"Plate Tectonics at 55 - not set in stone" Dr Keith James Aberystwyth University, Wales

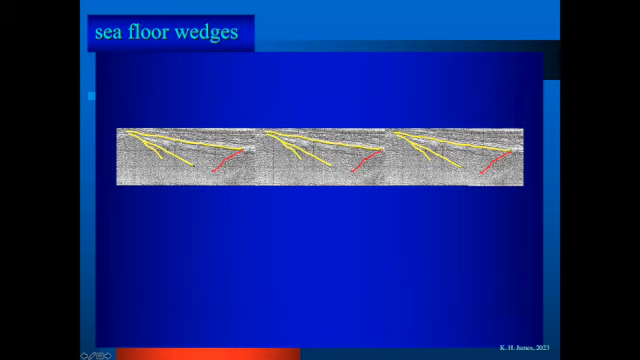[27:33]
if i look at the sea wall sea floor wedge that i showed just a moment ago and put a series of these alongside each other then igneous drugs will rise up the extensional fault
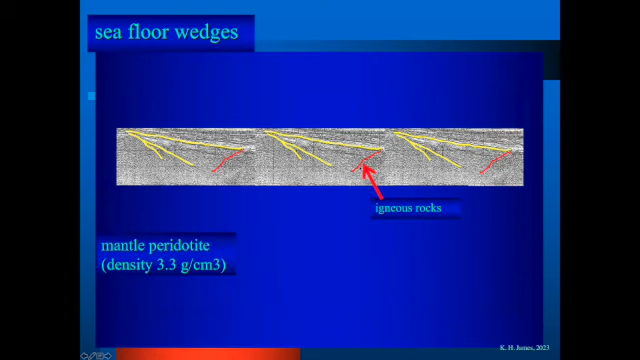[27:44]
so we have along we can expect to see serpentinite
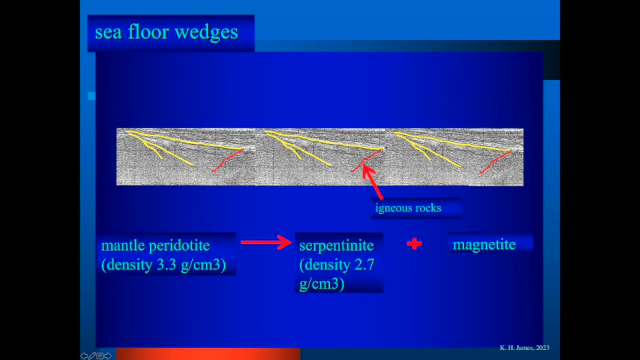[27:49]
and magnetite along this extending margin and the intensity over this geometry will range from high intensity to low intensity
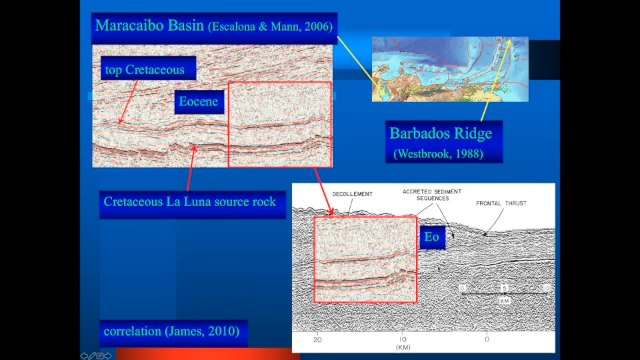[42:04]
If we take this panel and try and scribe it to this section over Barbados, I think you'd agree that that's pretty astounding. And if I tell you that oil on Barbados has the same chemistry as the Maracaibo oil, then we have a question to ask. And it's very important for Caribbean geology. And we have to ask, we have to say, what, why is, why is the geology here the same as all the way up here?
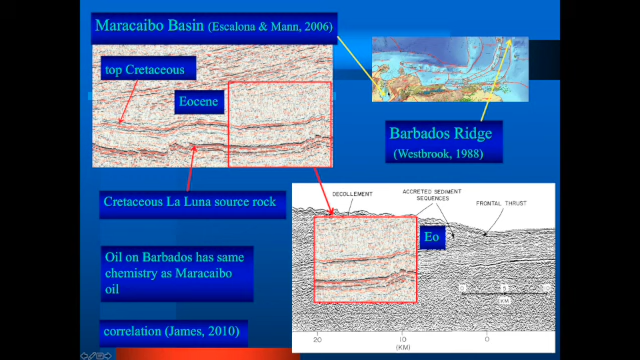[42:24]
What's, what's lying out there, remaining to be discovered?